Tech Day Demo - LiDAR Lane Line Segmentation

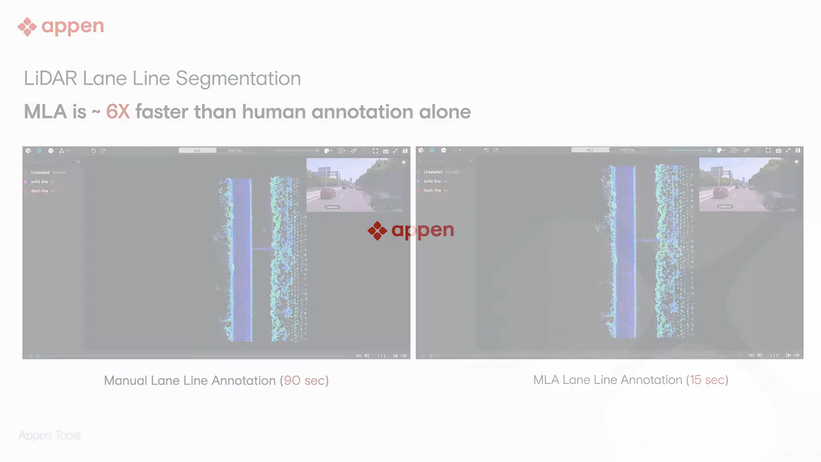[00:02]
In this video, we will demonstrate two approaches for LiDAR lane line segmentation. Labeling lane lines manually and labeling lane lines with machine learning assistance. Let's start with manually annotating. First, the contributor needs to zoom in so they can see all the points of the lane line. They'll then draw a tight bounding box to include those points, find another lane line and repeat the process.
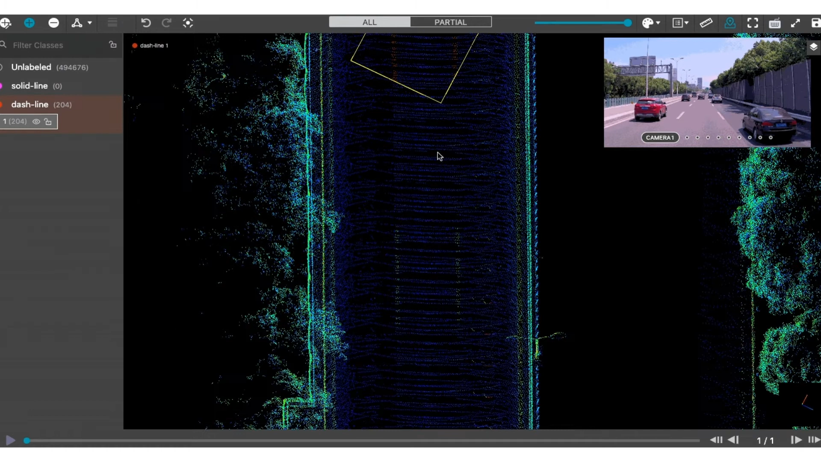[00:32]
Then navigate to another part of the road and continue with this process. It's not a very complicated task, but it is time consuming and our contributors have to label thousands or tens of thousands of these lane lines.
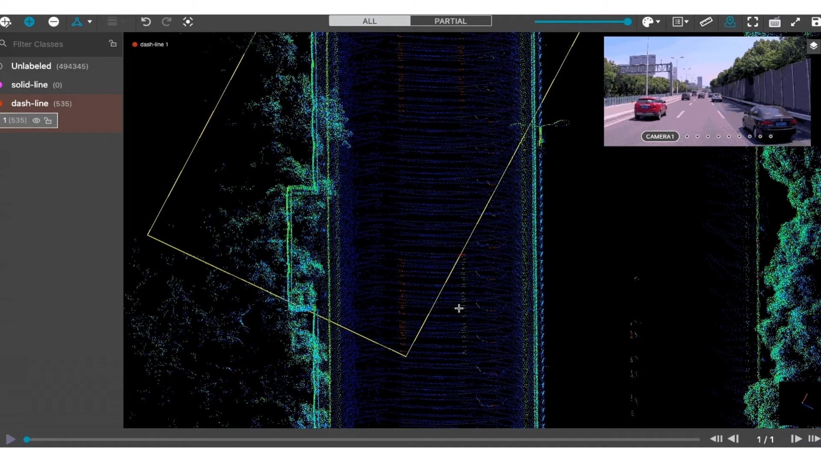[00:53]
Now let's look at the machine learning assisted approach.
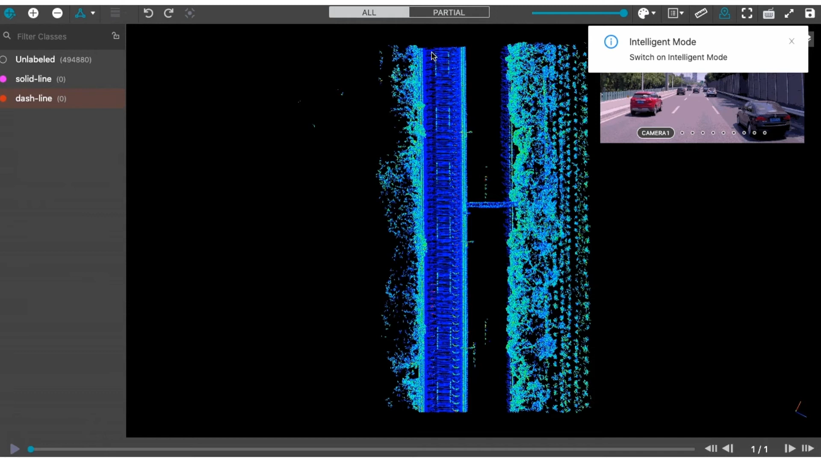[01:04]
Switching to intelligent mode, the contributor can draw one large polygon around the whole lane, and the machine learning model will detect the lane line to create annotations for each individual line.
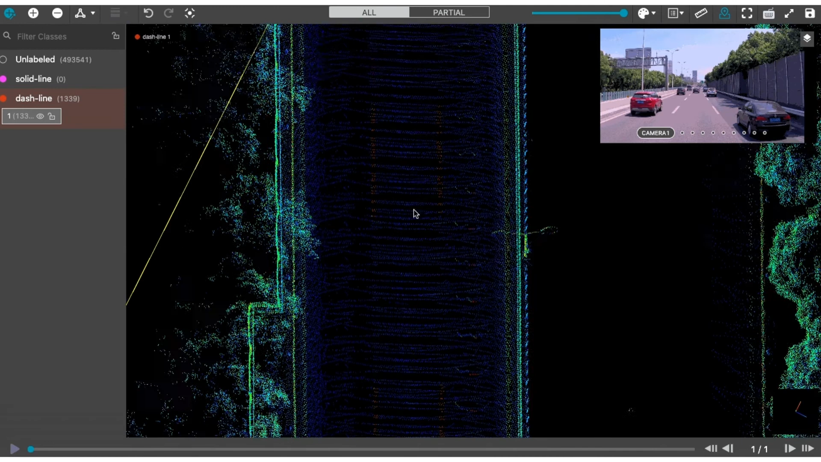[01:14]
Thanks to machine learning assistance,
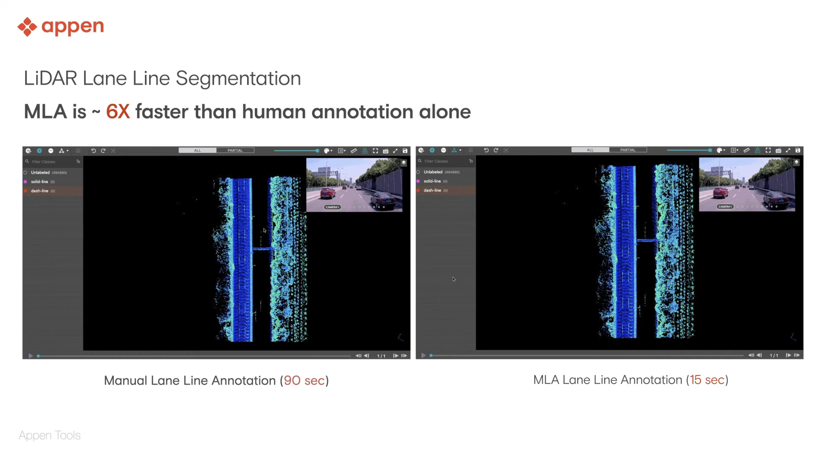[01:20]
LiDAR lane segmentation can be six times faster when compared with the manual alternative. ... ...